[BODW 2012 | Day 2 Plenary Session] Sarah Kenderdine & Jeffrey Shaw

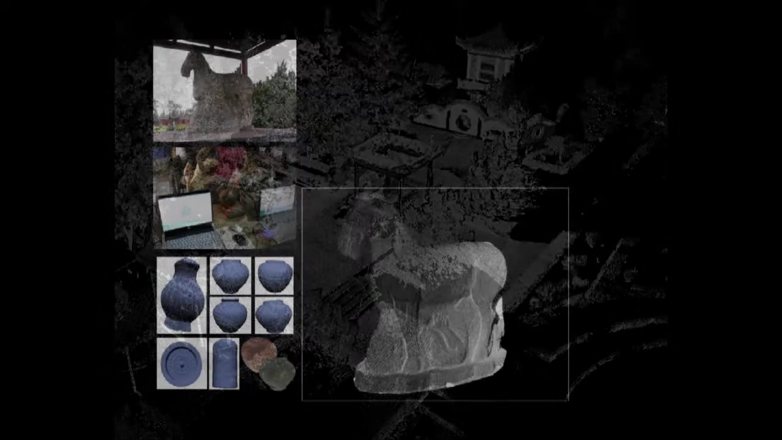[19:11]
specifically point cloud data related to objects,
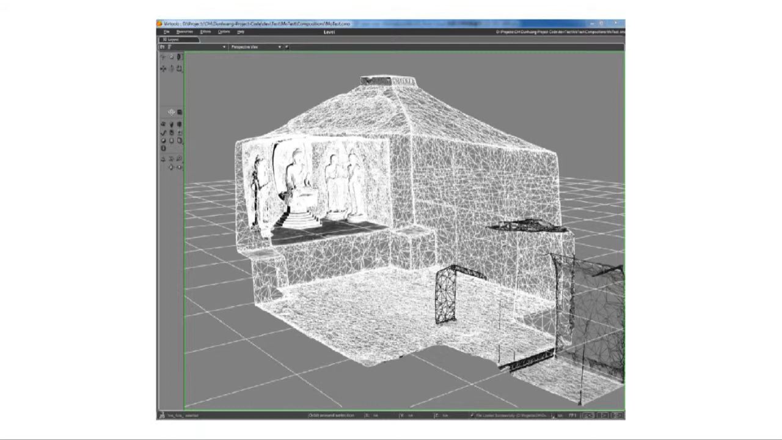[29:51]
Pure Land combines the laser scanning data of cave 220 and its optimised 3D model with the ultra-high resolution photography of this cave.